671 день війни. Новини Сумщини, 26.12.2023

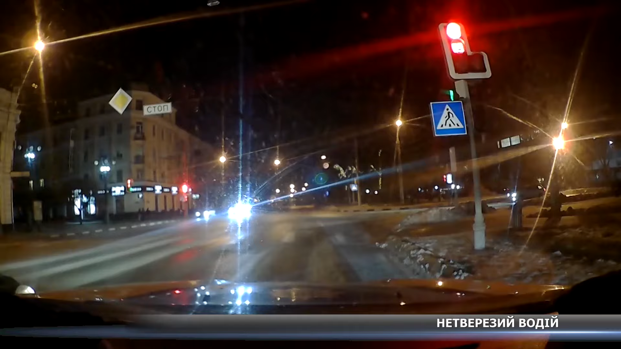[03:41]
На площі Покровській водій автомобіля Audi двічі проїхав на червоний сигнал світлофора. 27-річний чоловік був помітно нетверезий та погодився пройти огляд на місці зупинки.